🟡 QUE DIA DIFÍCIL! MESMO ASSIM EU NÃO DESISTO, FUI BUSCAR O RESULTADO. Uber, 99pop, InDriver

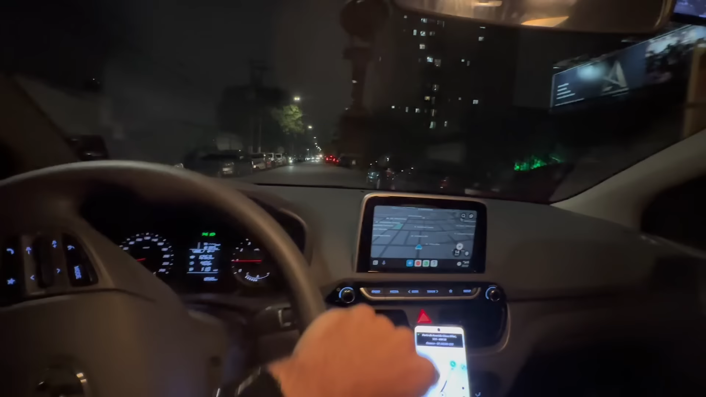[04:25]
Tá pagando 1,89 o KM, 33 minutinhos pra fazer essa viagem e o passageiro já tá aqui na rua ó. Já cheguei no passageiro, sensacional hein.